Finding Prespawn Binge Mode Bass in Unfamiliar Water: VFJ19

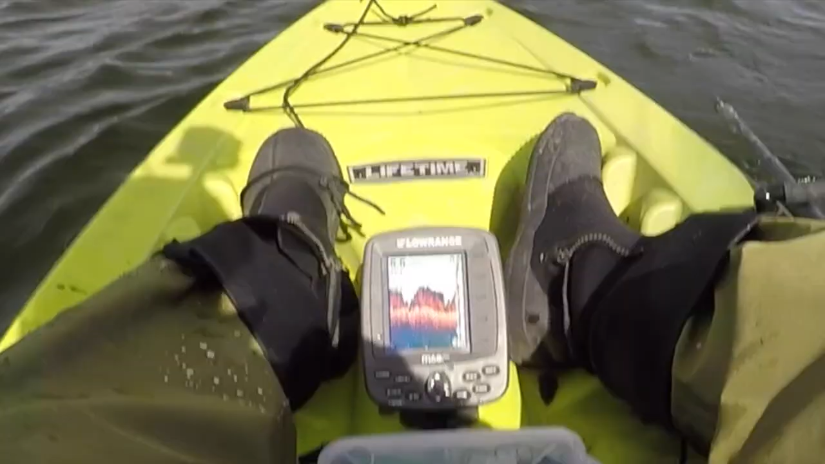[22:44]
That is coontail and you can see how dense that stuff is. There's a sand bottom underneath it, muck and sand, uh, and, uh, tons of coontail.
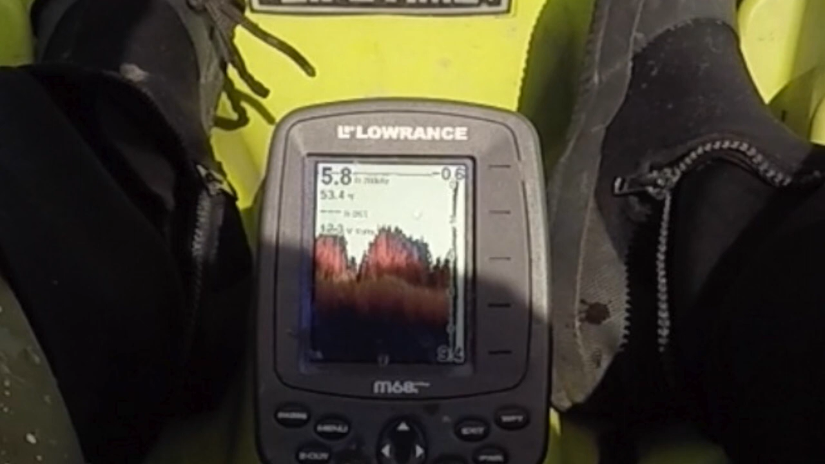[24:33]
Uh, surface temperatures are important as that heat will draw bass and their prey into shallower water and have them oriented to the upper part of the water column.